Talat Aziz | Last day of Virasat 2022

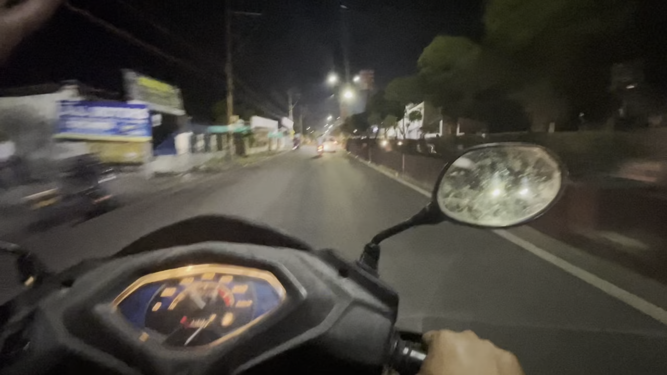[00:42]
पर देखने के लिए तो वह मैं आपको अब दिखांगा कि क्या क्या चीजें वहापे हैं पर आज चांसेस बहुत सारे हैं कि आप बहुत ज्यादा भीड़ोगी तो लेट सी कि कैसे रहता है
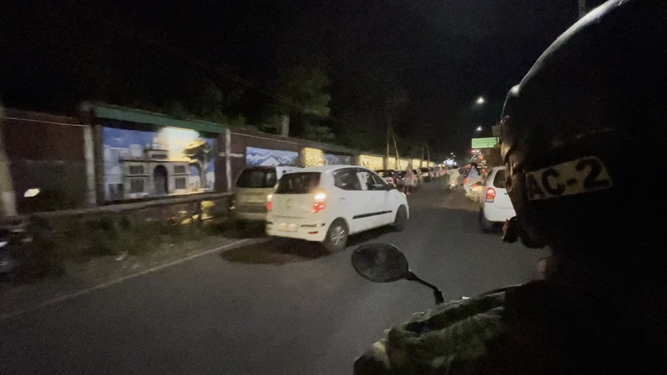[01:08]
भाई ये जितने भी पार्किंग में गाड़िया खड़ी है रहा है कि सब विरासत के लिए आई है
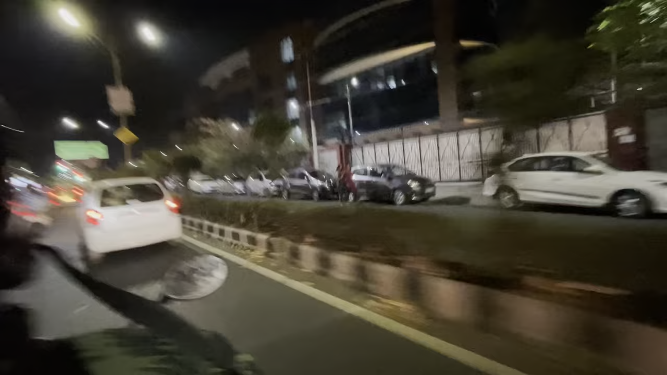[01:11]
पर तो सोच लो कि समझ सकते हो कि तुम लोगो tutti बड़ा से इवेंट होता है वैसे श्यान के वाई से नहीं साовор भाद भाद हो रहा क्योंकि की वोः कोविट्स के सती होनी भायता तो
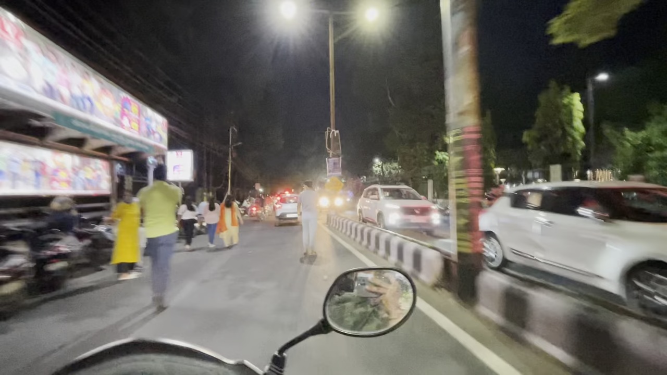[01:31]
वाए बीड देख लो कितनी ज्यादा हो रही है हाँ उपर सा लास्टे है तो शेकर में सायद और ज्यादा मीड़ अगए